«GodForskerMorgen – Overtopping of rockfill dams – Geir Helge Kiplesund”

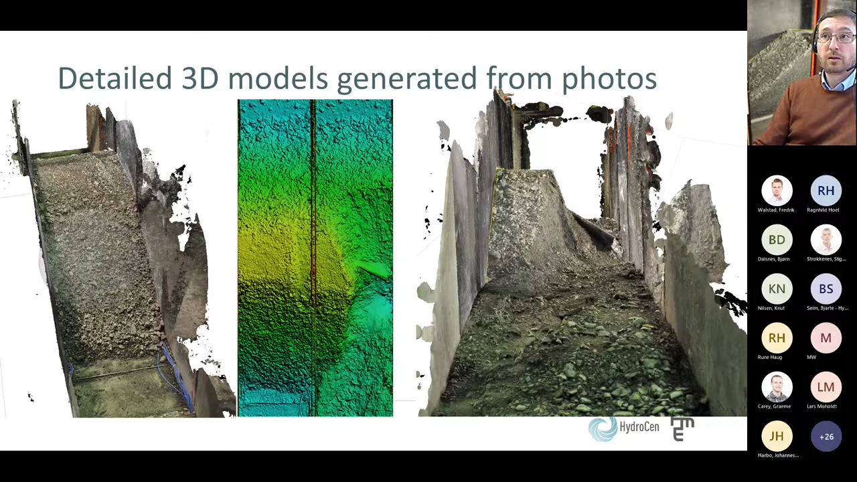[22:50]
known fixed markers in around the model, and then building detailed 3D models from that. What I've also done, which hasn't been done much at all, is I've made these dynamic 3D models. Basically, I have video cameras placed around the model. From these, I've extracted images. In this case, I've extracted an image every 5 seconds, and these are synchronized so that it's 5 images,
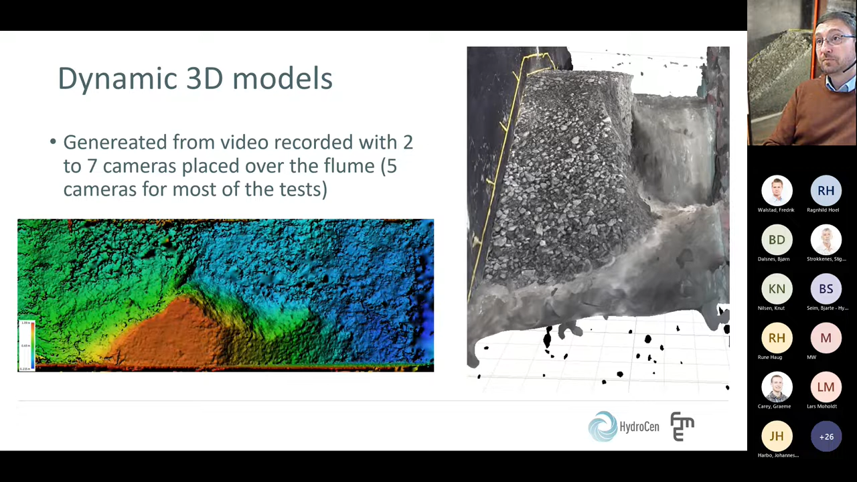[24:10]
So basically, this is a video generated from the dynamic 3D model. So we get a good impression of the breach opening, the dry parts of the breach. But of course, we can't see what's happening underwater with this method. That's the water is too filled with sediments to be able to generate a 3D model of the bottom. For that, we used the
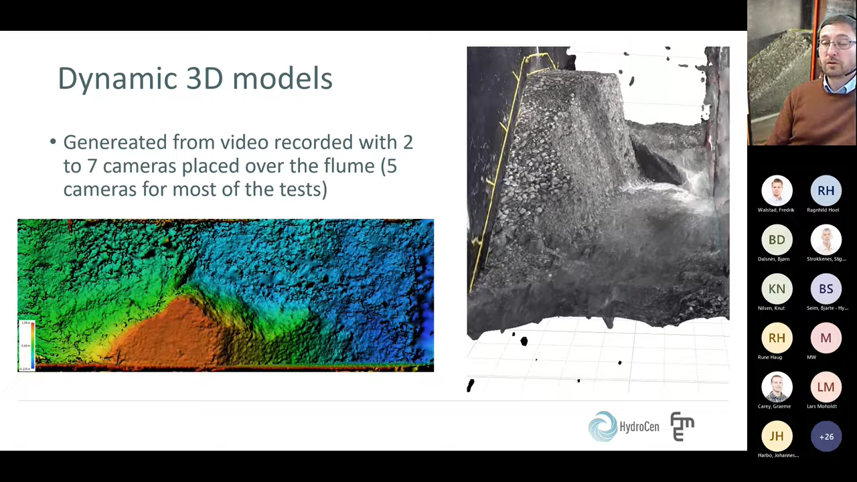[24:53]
video taken from the side and basically digitized the breach bottom. Not every 5 seconds, I haven't done that, but I've digitized it every 30 seconds. That's good enough for comparison, I feel. So with these 3D models, we can do a lot of